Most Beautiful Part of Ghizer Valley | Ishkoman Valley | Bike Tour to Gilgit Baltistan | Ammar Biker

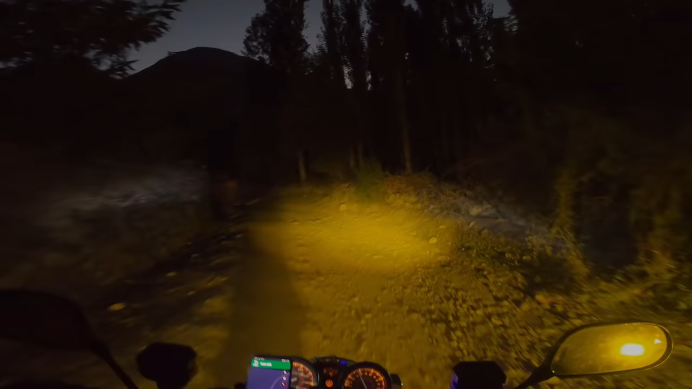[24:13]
अश्कोमन वैली हम पहुंच चुके हैं और यहाँ पे हमें कैंपिंग का स्पॉट ढूंढने में ये लोग मदद कर रहे हैं। कह रहे हैं यहाँ पे कोई फिश फॉर्म है तो आप वहाँ जाएँ, हम आपको वो खुलवा देते हैं। तो उसका जो लॉन है वहाँ पर आप अच्छी जगह आप कैंप लगा के रह सकते हैं।
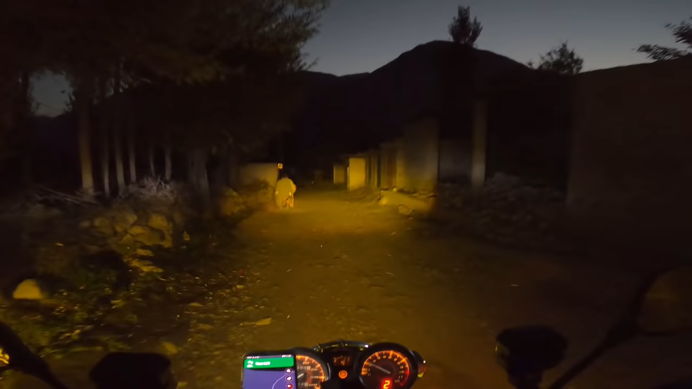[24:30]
तो सुबह जो है हम एक्सप्लोर करेंगे। अभी तो बिल्कुल रात हो चुकी है,
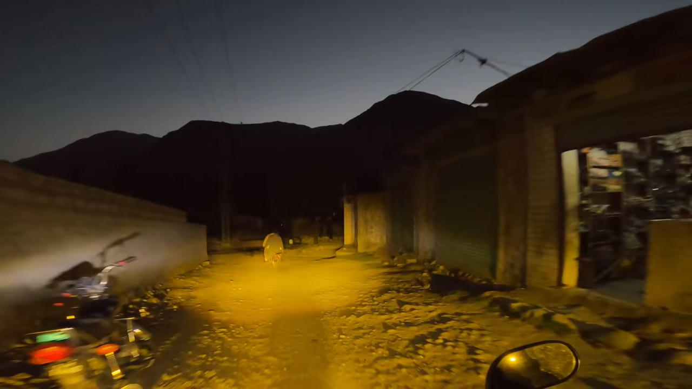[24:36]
इस वैली को हम सुबह प्रॉपरली एक्सप्लोर करेंगे, टाइम देंगे इसको, अच्छे अच्छे ड्रोन शॉट्स दिखाएंगे आपको।